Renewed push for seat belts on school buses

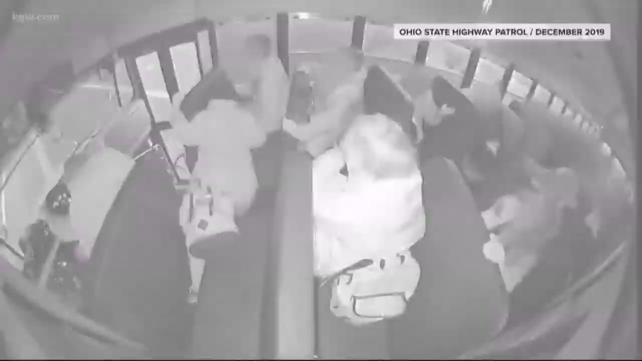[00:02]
Video captures the horrifying moment a school bus in Ohio,
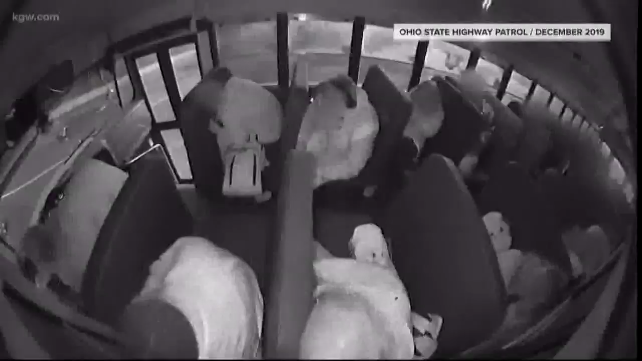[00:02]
packed with students, flips onto its side.
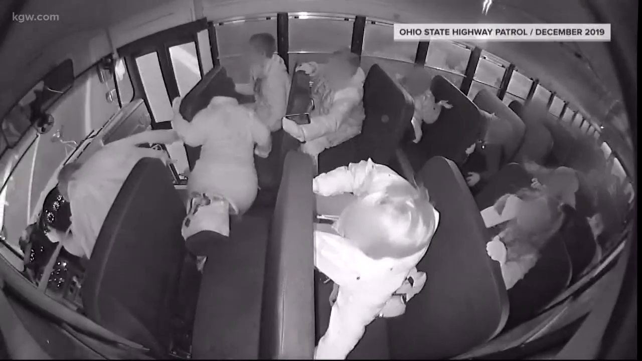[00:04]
Incredibly, no one was seriously hurt.
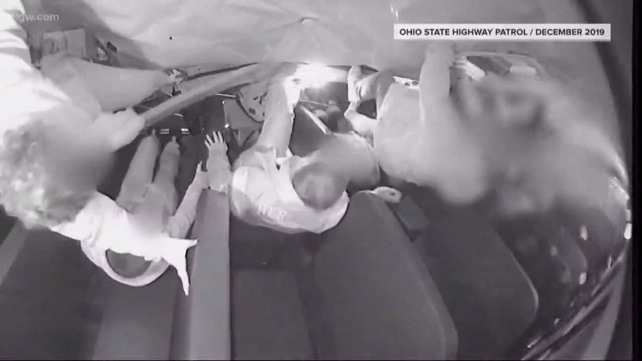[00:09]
Officials just released this video from the December crash.
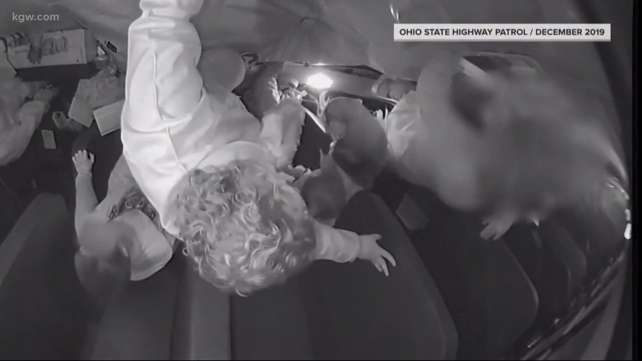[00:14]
They say the bus overturned after another vehicle ran a red light and hit it.
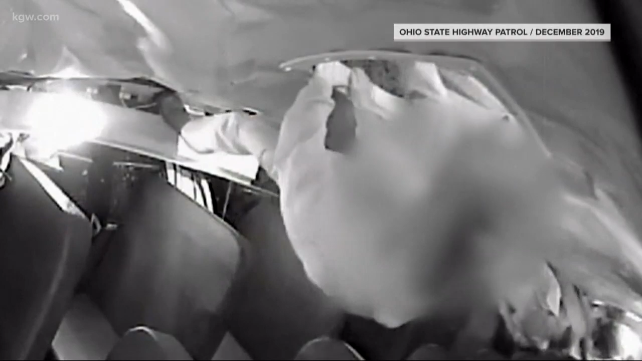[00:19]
While the National Highway Traffic Safety Administration says school buses are the most regulated vehicles on the road.